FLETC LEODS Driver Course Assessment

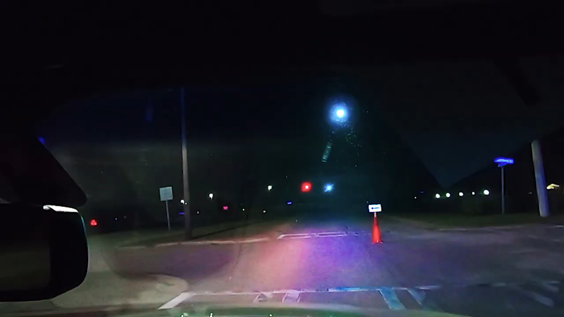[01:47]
trying to park it, knowing where we are, and making sure we're not hitting things.